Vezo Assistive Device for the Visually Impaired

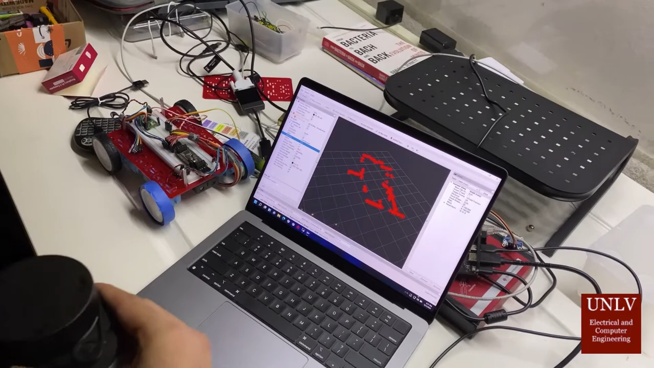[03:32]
The data is being taken from a USB serial port on the Jetson Nano and displayed using the RViz3D visualization tool.
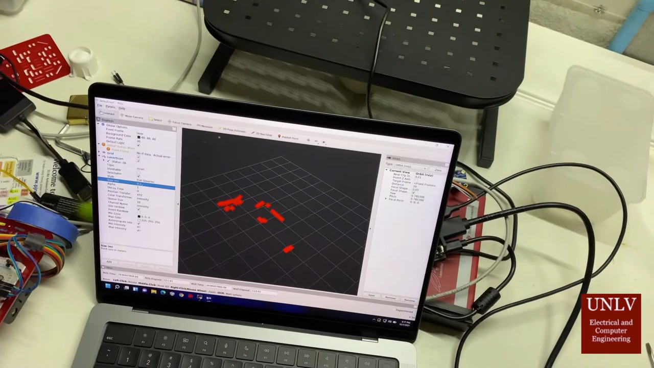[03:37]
We can see the red dots on the screen representing points in the room where the LiDAR bounces off an object and returns to the device.